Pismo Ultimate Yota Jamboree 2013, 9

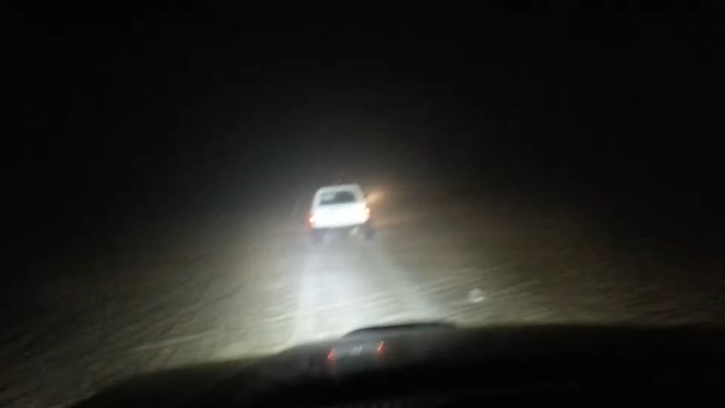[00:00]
Toyo Tech. Let's give you an idea without this light. This is crazy, driving blind. Pretty much nobody knows what that is.